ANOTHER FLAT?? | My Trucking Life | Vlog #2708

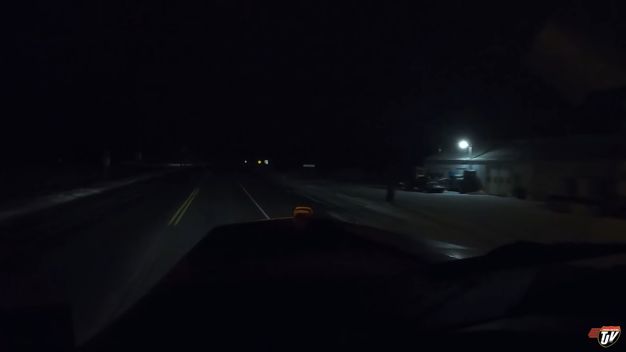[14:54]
so it doesn't look like there's any room here at the petrol pass